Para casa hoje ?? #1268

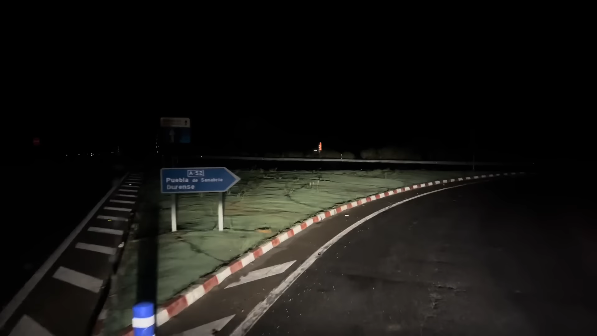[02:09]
Não choveu o suficiente para lavar, porque a gente vê lama na estrada aqui à esquerda. Isto é malta que vem dos campos e suja a estrada. Não choveu o suficiente porque a estrada está suja.
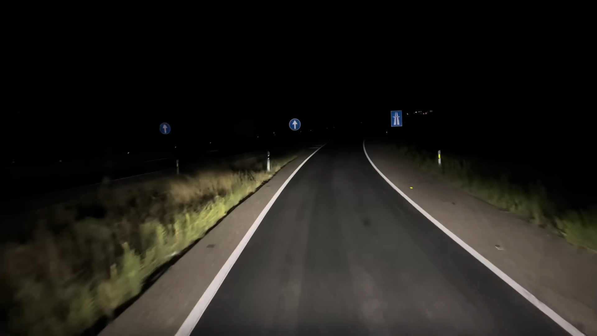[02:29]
Mas também a estrada não está boa porque está memeada, ou seja, está escorregadia. Quando vocês verem a estrada assim, tenham muito cuidado porque a probabilidade da estrada estar escorregadia é grande. Na minha opinião, há outros pontos, outras coisas, também dá-me igual. Eu tenho cuidado, quando eu vejo a estrada assim, eu tenho mais cuidado do que ela estar toda meada. Mas se estiver toda meada, já está meada mesmo, já lavou e é só água e os pneus seguram, estão a ver a ideia.